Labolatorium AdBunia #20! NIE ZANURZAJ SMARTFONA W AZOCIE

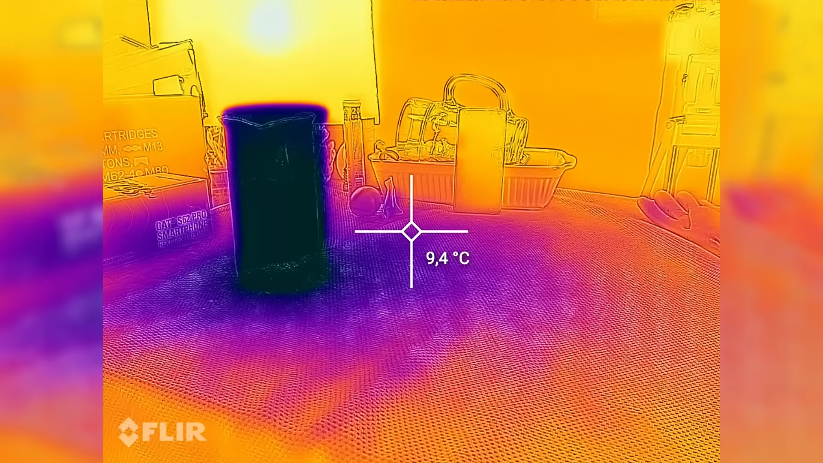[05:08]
On screen: spot 9.4°C
No, kamera termowizyjna w tym telefonie ma zakres temperatur od... Staje się od minus dwudziestu, więc...
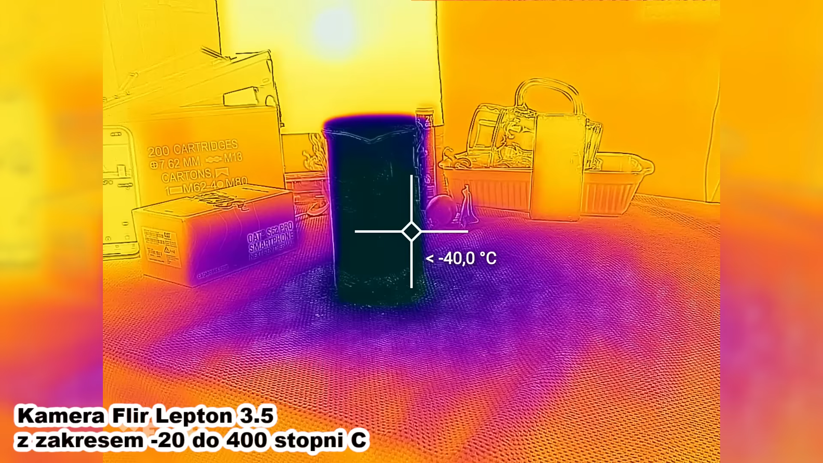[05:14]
A, od minus czterdziestu. I to jest mniej niż minus czterdzieści.
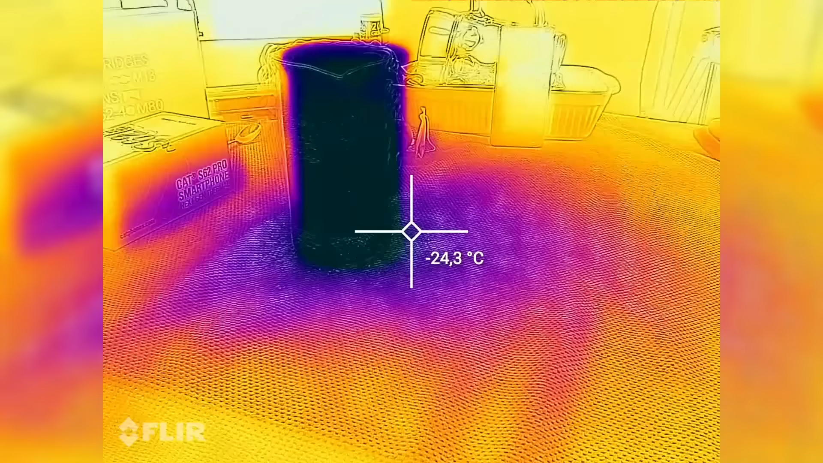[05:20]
No, oczywiście, że mniej niż minus czterdzieści, bo ciekły azot ma minus dwieście siedemdziesiąt parę stopni.
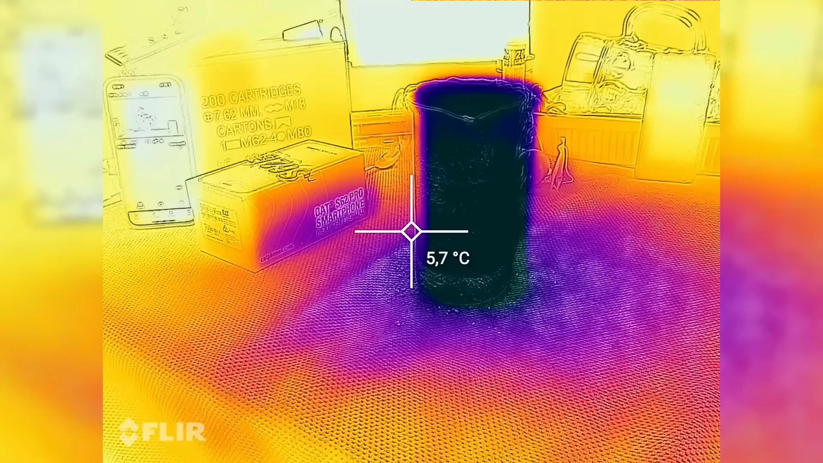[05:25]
On screen: spot 5.7°C
Ale tak wygląda obraz z kamery termowizyjnej mojego kata.
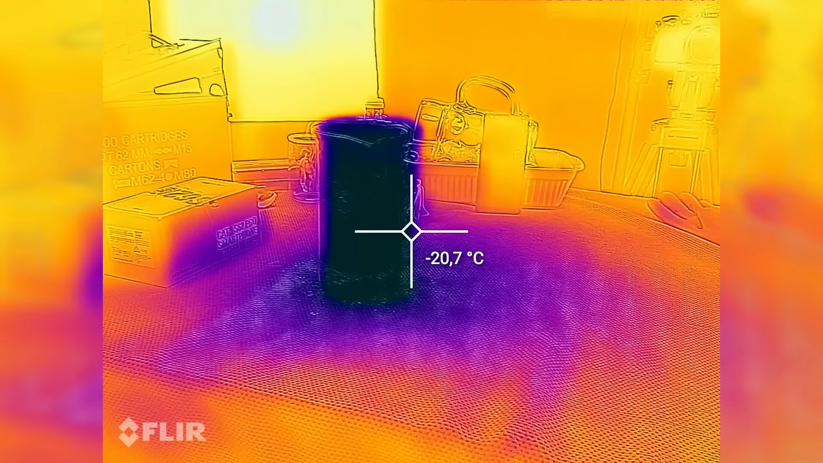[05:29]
On screen: spot -20.7°C
Jest lepszy, jest płynniejszy i ma lepszą rozdzielczość niż moja stara kamera termowizyjna. Ej, ugotowałem starego smartfona w ciekłym azocie.
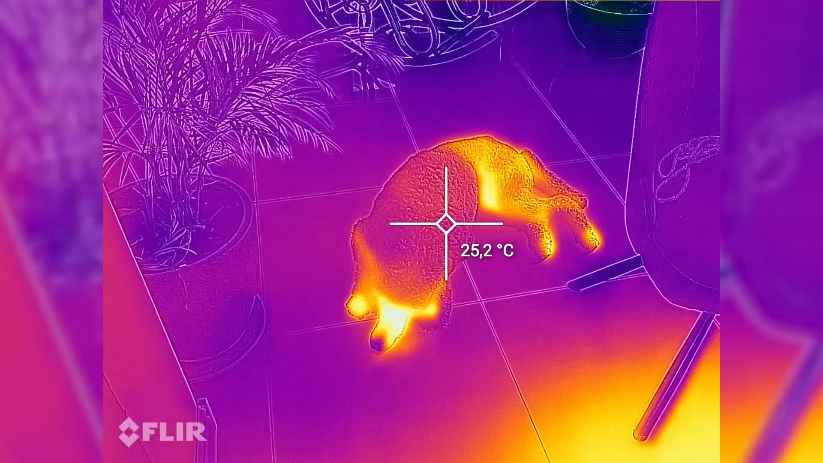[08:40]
On screen: spot 25.2°C
Jak widzicie, pies w tym eksperymencie towarzyszy mi na każdym kroku widać jego zimny nohal.
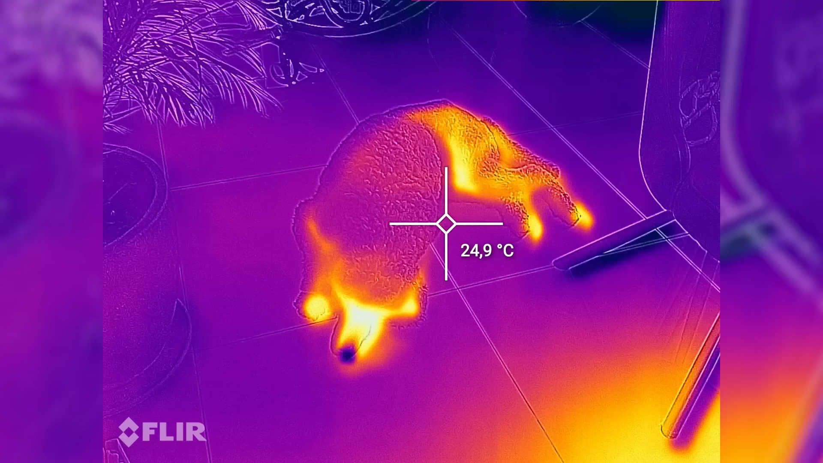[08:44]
On screen: spot 24.9°C
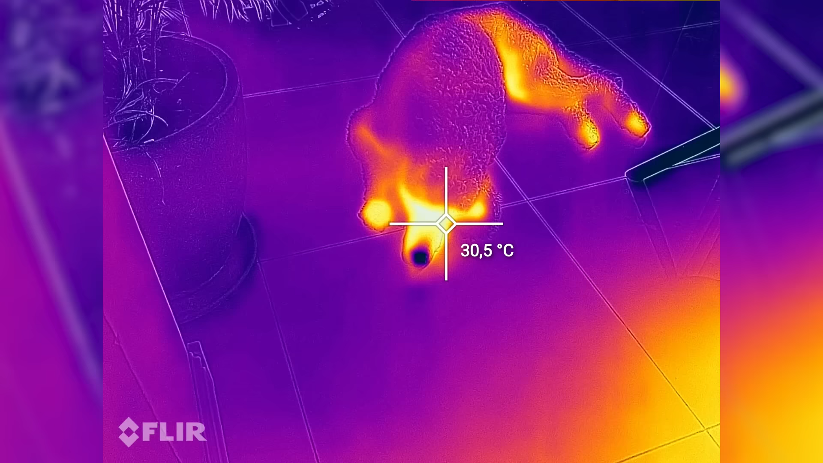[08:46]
On screen: spot 30.5°C
To jest pudel. A jak wygląda Akita i którędy traci najwięcej ciepła.
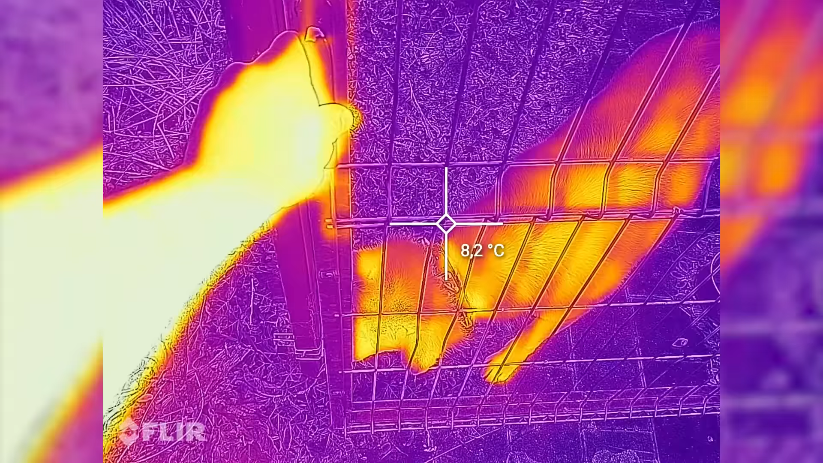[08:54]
On screen: spot 8.2°C
Akita spała, więc generalnie teraz jest cała ciepła.
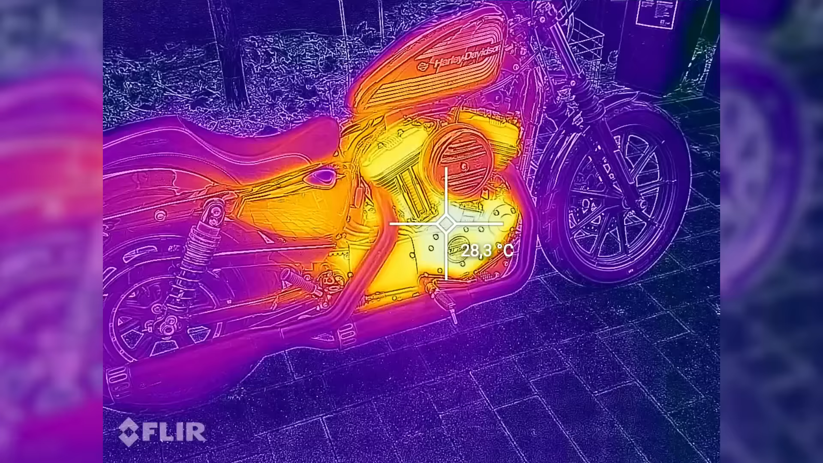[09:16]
On screen: spot 28.3°C
No to już taki termowizyjny klasyk. Ale w tej jakości jeszcze tego nie robiłem.
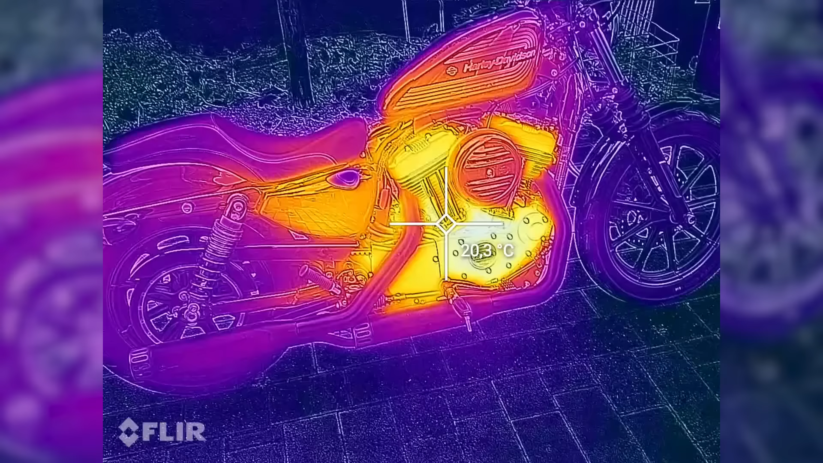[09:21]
Motocykl niedawno był jeżdżony. Widać to po silniku. Widać to doskonale.
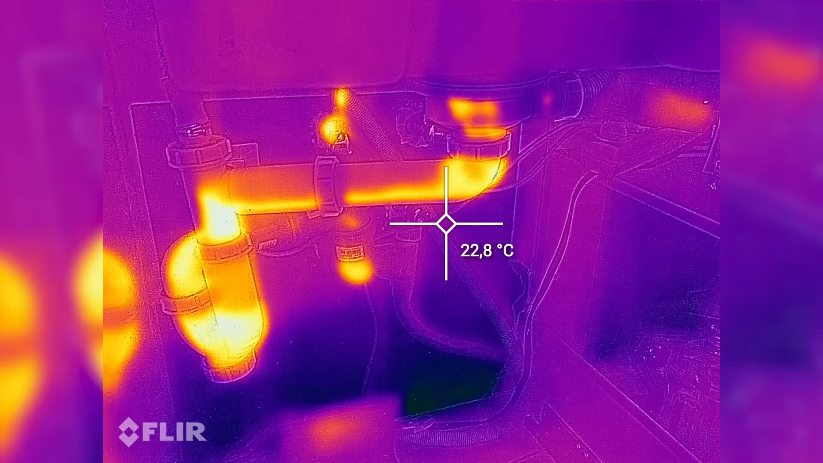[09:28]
On screen: spot 22.8°C
No zobaczcie jak to pięknie zaczęło się wszystko świecić. Po puszczeniu ciepłej wody. Rura zaczyna się nagrzewać.
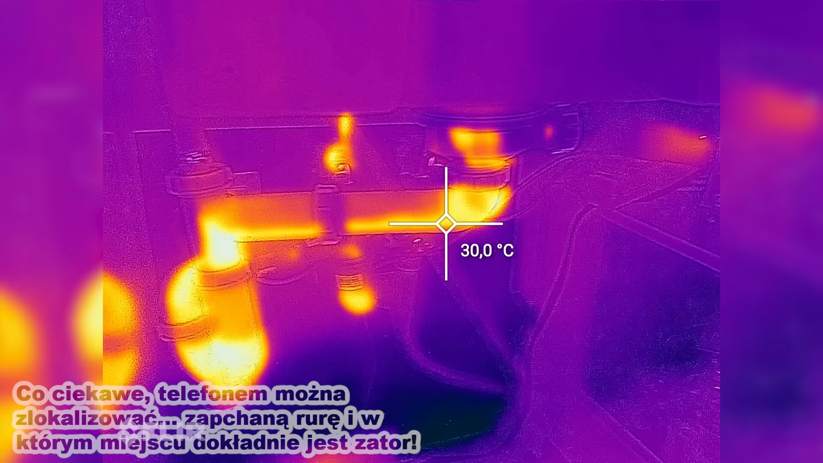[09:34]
On screen: spot 30.0°C
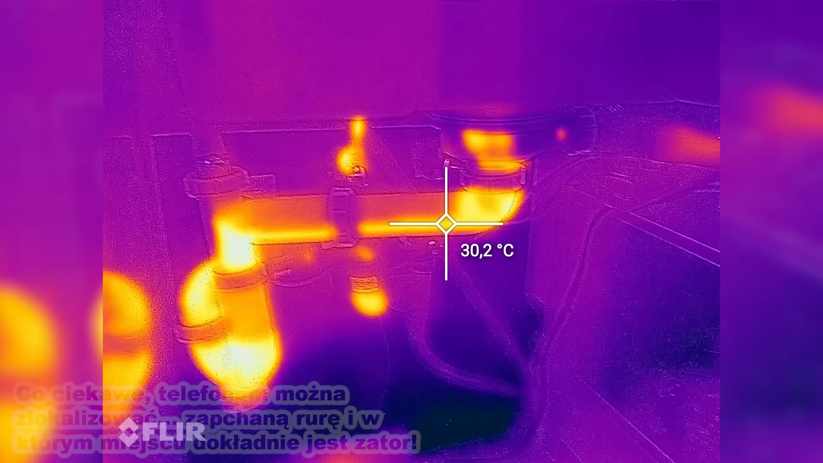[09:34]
On screen: spot 30.2°C
Bardzo płynnie.
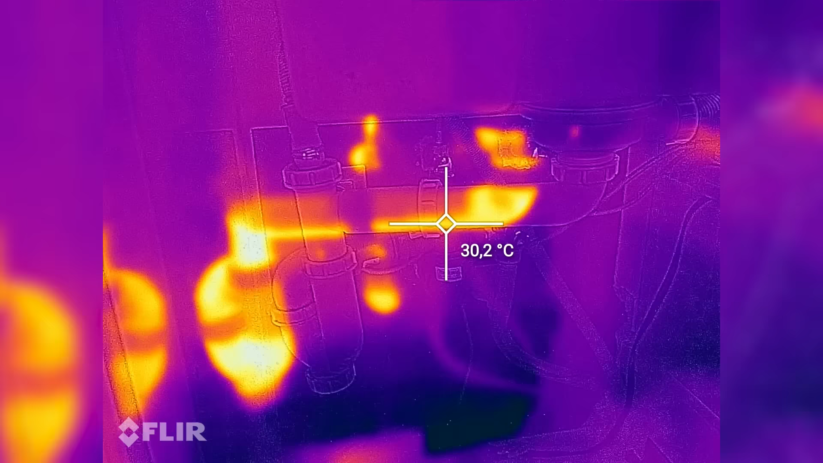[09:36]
On screen: spot 30.2°C
Dokładnie widać którędy płynie woda. Widać, że płynie dołem oczywiście.
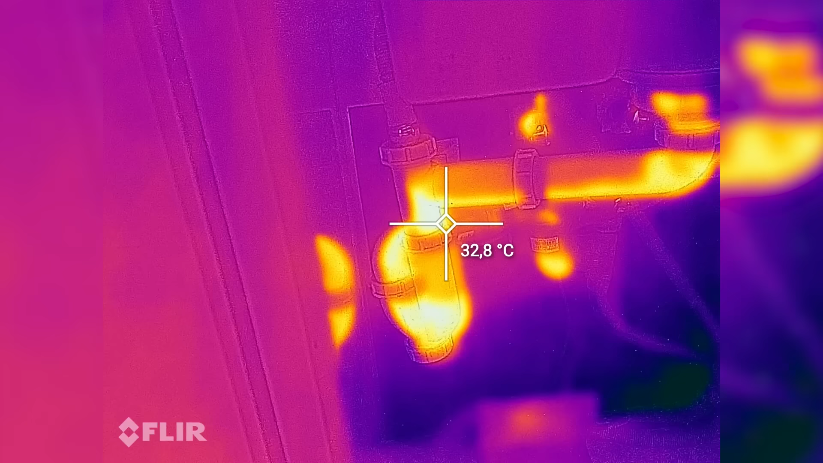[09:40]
On screen: spot 32.8°C
I zbiera się w tym syfonie.
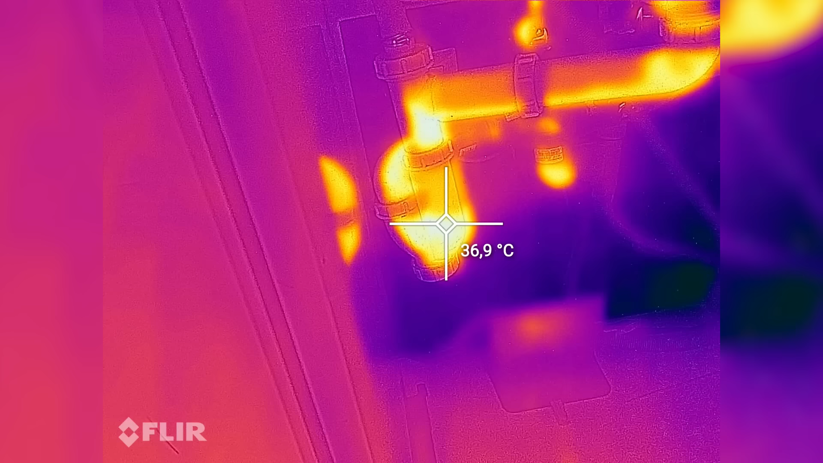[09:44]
On screen: spot 36.9°C
Tutaj jest jej najwięcej więc temperatura najwyższa.
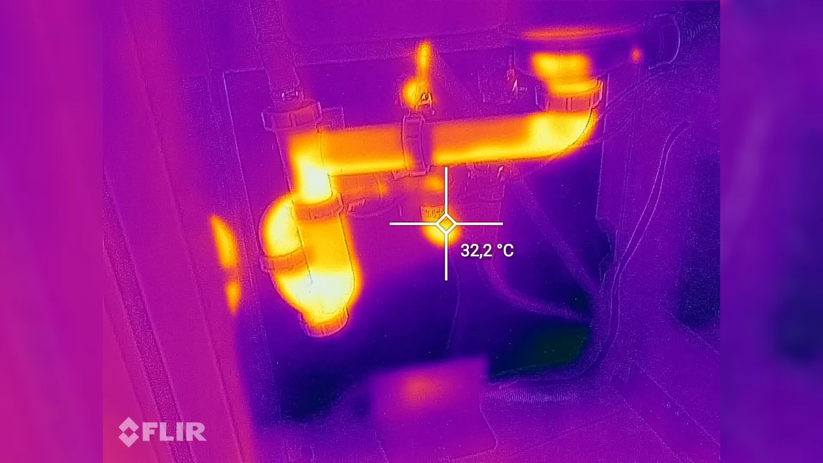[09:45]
On screen: spot 32.2°C
Ale ładnie zaświecił się też kranik ze ściany doprowadzający ciepłą wodę. Wszystko jarzy się i pokazuje gdzie jaka jest temperatura.